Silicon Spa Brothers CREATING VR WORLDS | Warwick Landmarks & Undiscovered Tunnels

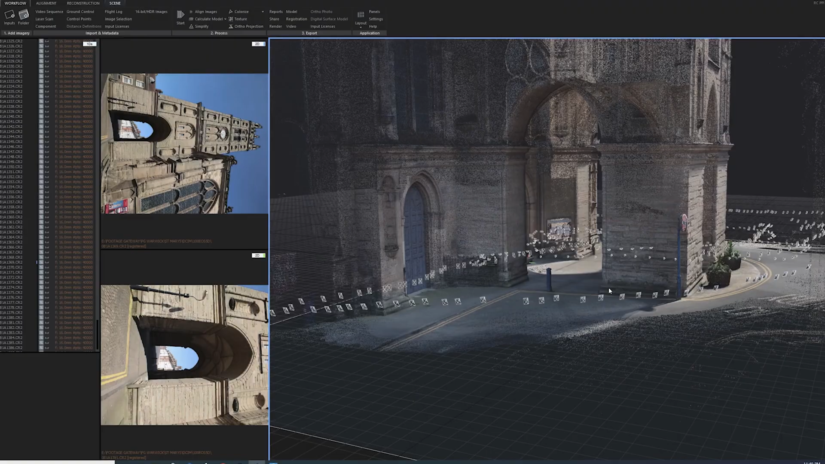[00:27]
Photogrammetry is the process of taking thousands of images of any real-world place,